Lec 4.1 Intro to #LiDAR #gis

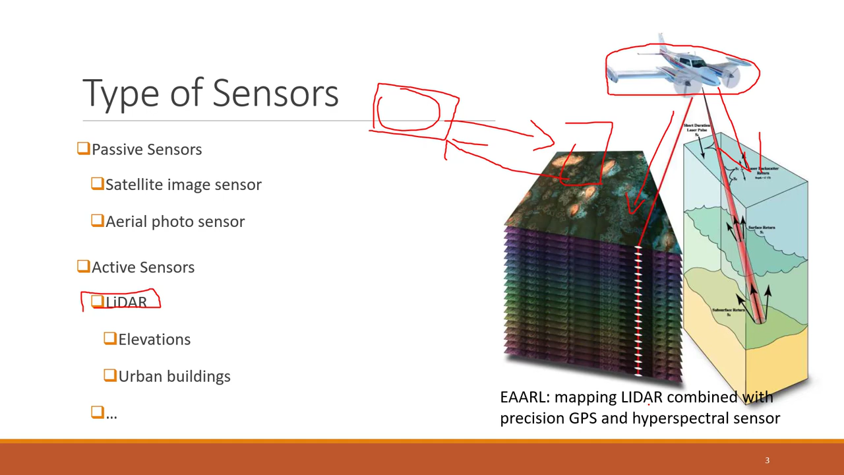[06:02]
okay uh okay uh so let's say that the components of the lidar so uh it has those
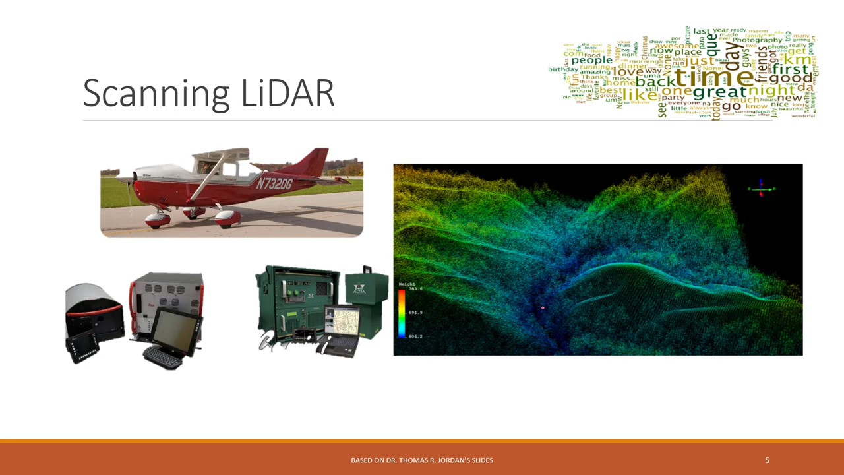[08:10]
uh the object the information of the object mostly most likely so the the height of the object object we can also have the ground based sensor so that you can just put a sensor on the ground and also it will rotate the sensor okay and so we can see the uh the 3d view of our target okay so
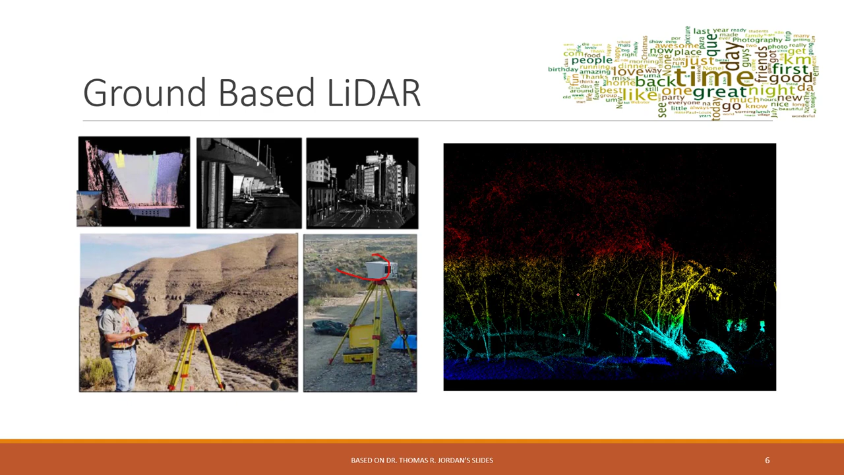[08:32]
in the previous labs so in the previous in the past semesters so we are using a ground-based sensor sensor okay uh so this is
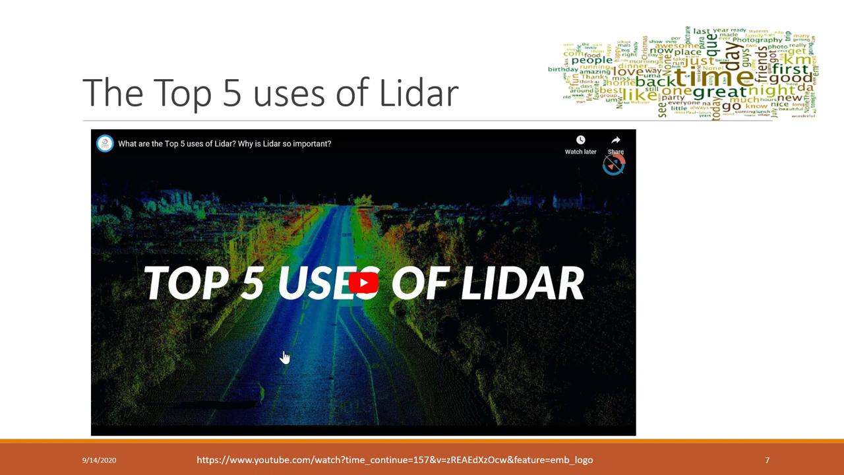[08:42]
a short video that talking about the top five views of the lidar so i think it's it's pretty cool so let's watch this one together
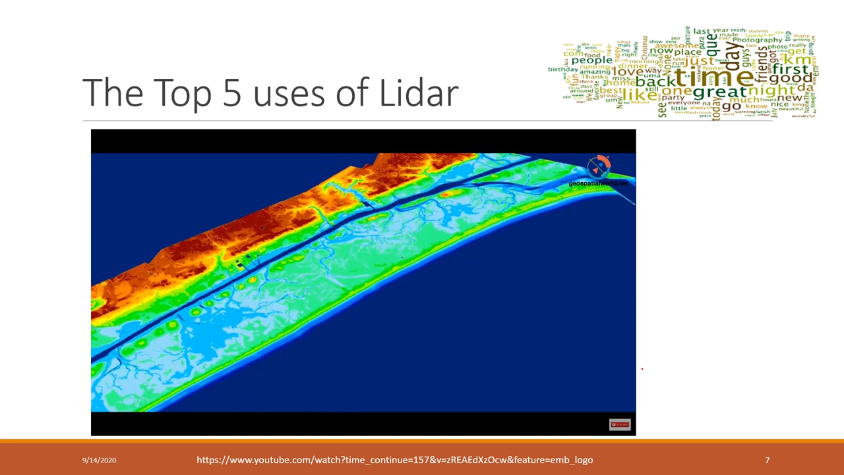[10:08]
terrain underwater information of a river can help understand the depth width and flow
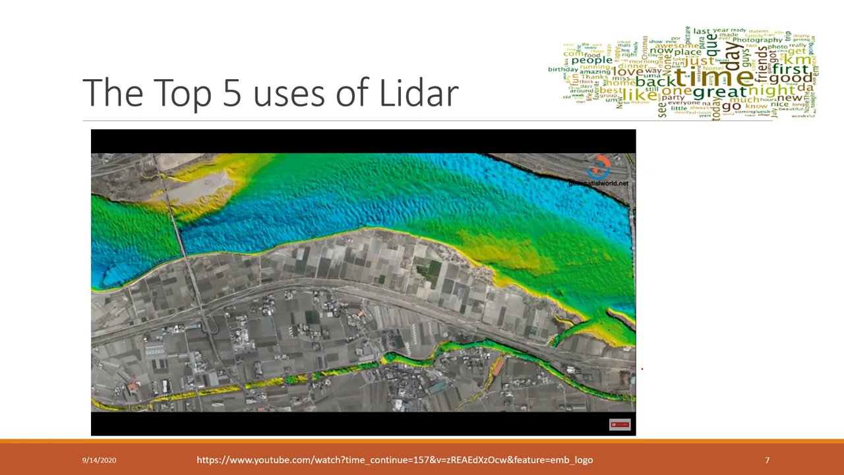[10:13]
of the water it helps in monitoring the flood plains